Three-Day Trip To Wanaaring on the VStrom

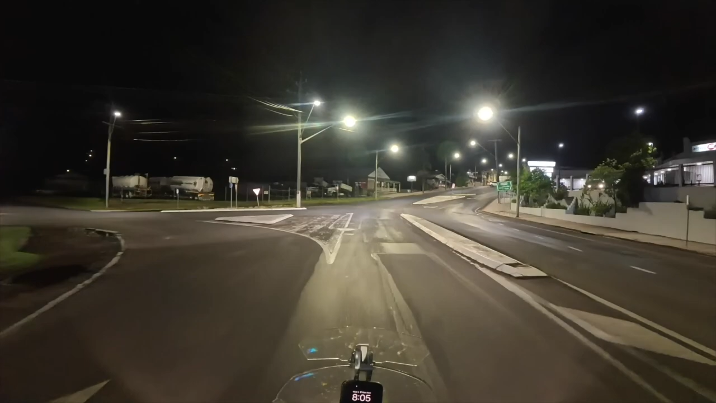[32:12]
1,022 kilometres, and I've been on the bike 12.5 hours. Oh, well, I left this morning at 7:30,
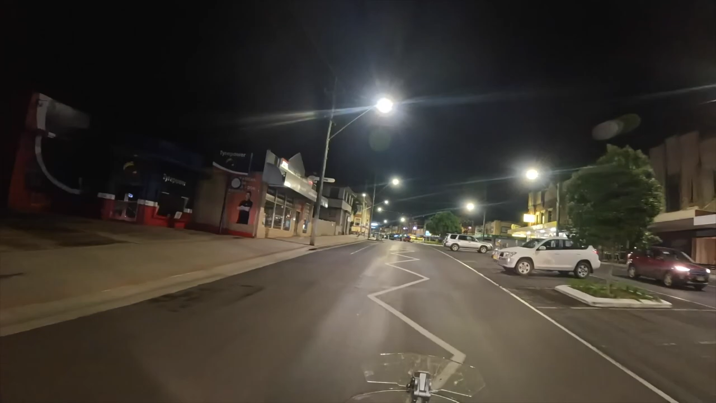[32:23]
and as you'll see from the town clock up here, it is now 8:05. Oh, there's no light on it. I've never noticed that before. Anyway, so a few reasons I wanted to do that is to make sure the bike could do it, which it can, make sure I could do it, which I can.
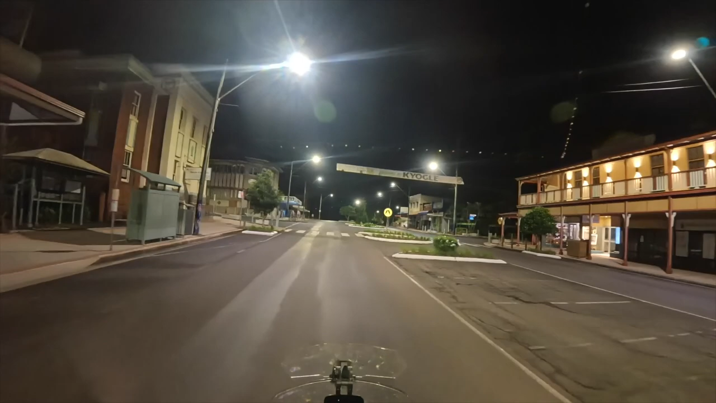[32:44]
And I rode this bike today, the hardest I've ever ridden a motorbike. Very rarely was I under 4,000, 5,000 revs nearly all day. On and off, like I wasn't just holding at 5,000 revs for bloody 2 hours.